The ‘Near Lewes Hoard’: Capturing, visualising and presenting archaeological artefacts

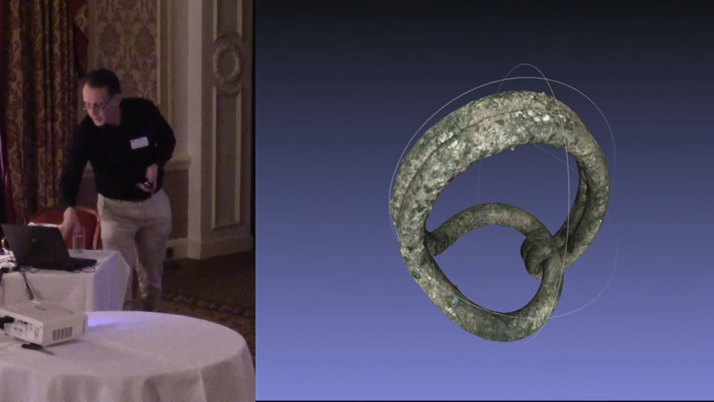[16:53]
um and again this is um just a mesh lab visualization um of one of the sussex loops here's a spiral um twisted uh fingering um